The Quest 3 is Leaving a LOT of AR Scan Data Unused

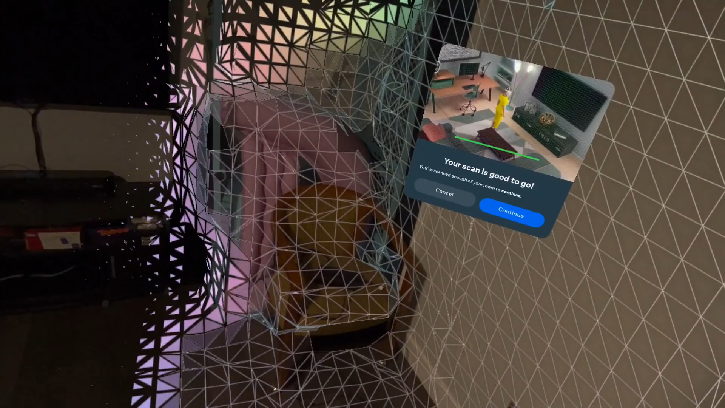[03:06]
And it's kind of a rough approximation, but it outlines from the shape of your pillow to the garbage can in the corner. It outlines everything perfectly.
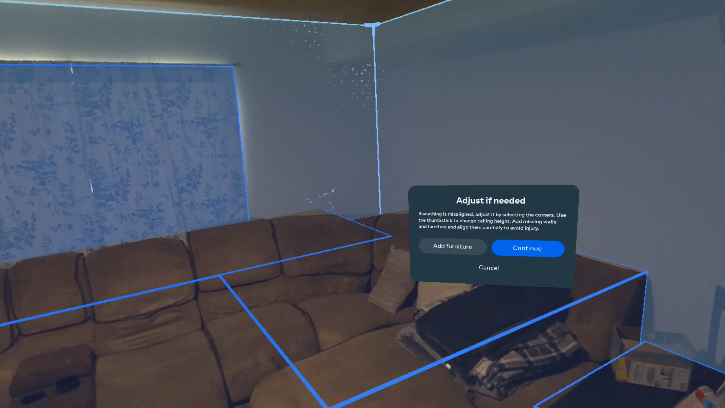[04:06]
up over the height of the seat itself or the back cushions that go up?
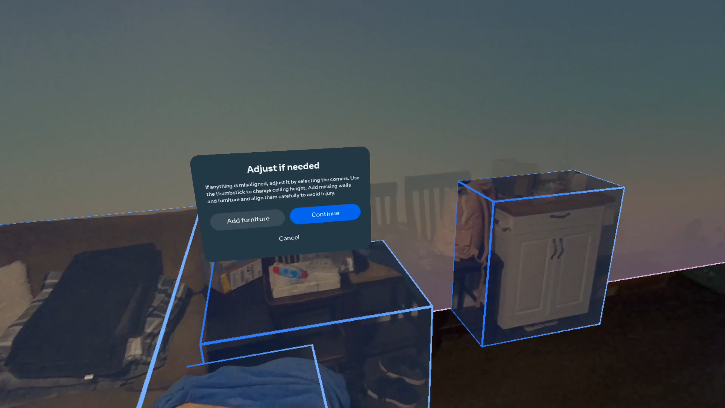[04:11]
Why is it that despite having all that data, they still insist on using these generic blocks, these cubes, but don't have the curvature or the geometry to helpfully match anything in our room.
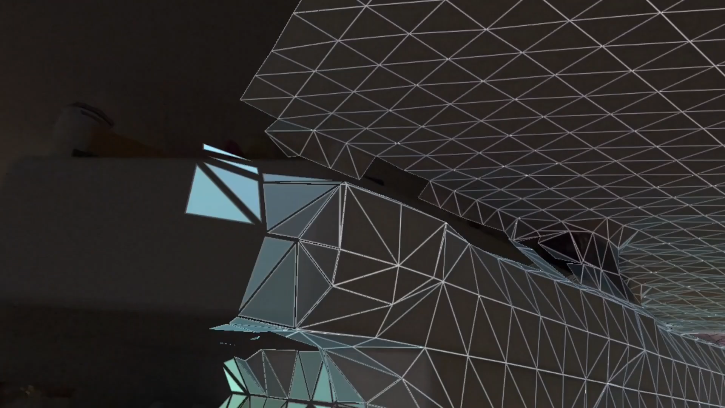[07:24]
Uh, and then once you have that, once they have that mesh, which they do, they have all that data.
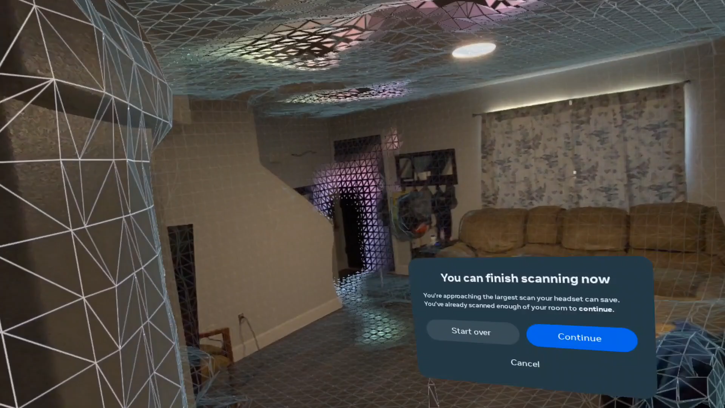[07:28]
Why can't they, uh, insert some kind of a simple, uh, shooter, uh, something comes into the room and you defend yourself from one room to another,
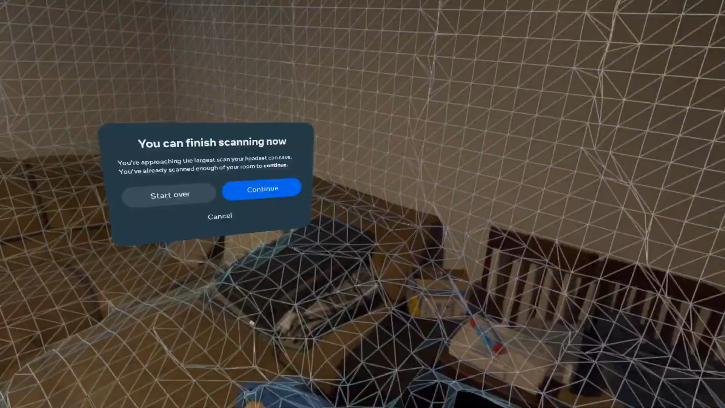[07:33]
a hallway from the living room to the kitchen. I've mapped out my downstairs completely, uh,